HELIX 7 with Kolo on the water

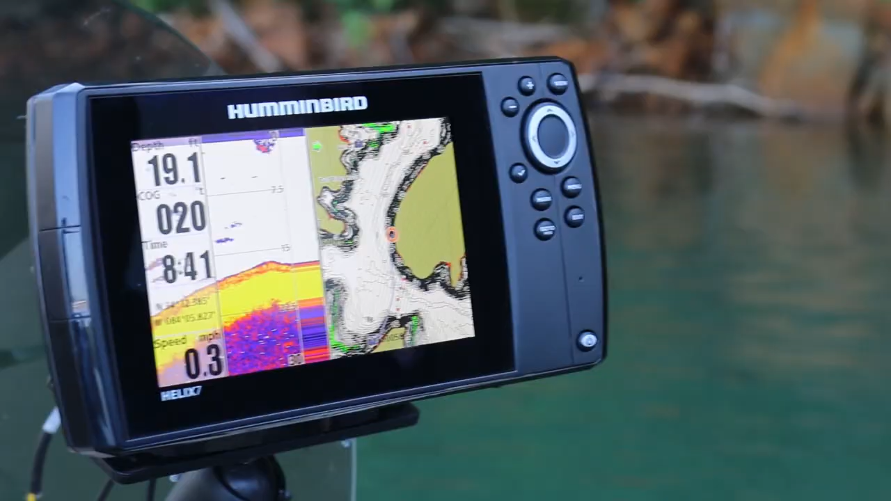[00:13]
On screen: depth 19.1 ft, speed 0.3 mph
It's got a wide screen and it's really bright and clear. I fish a ton so I want to make sure that it's right for my fishing. I want to take this on the water press all the buttons and get to know it. Why don't you come on along?
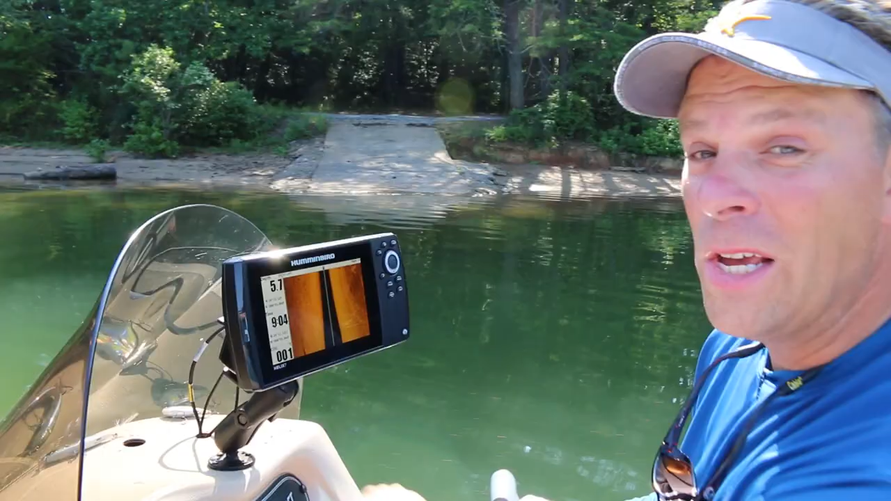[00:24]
You know I use side imaging every time I'm on the water without fail. It helps me find the fish, it helps me find bait fish, and it helps me find all the structure that fish hang out by. And you know what else? Here, this is a perfect place for a fish to hang out. This is a boat launch and I'm gonna mark the corner of that because in the morning all the spot-tail minnows gather there and you know what else eats them?
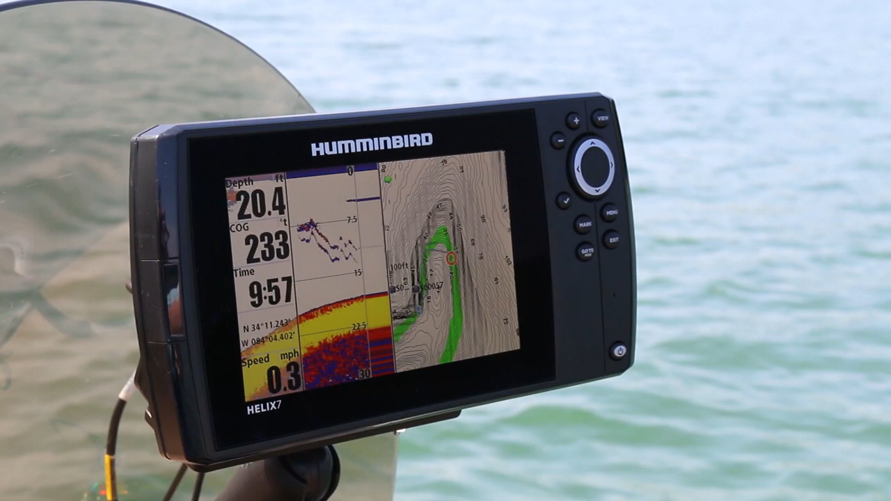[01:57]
On screen: speed 0.3 mph
Man, that's perfect. I can see my drop shot and the bait on there. If you're fishing vertically, that's exactly what you need.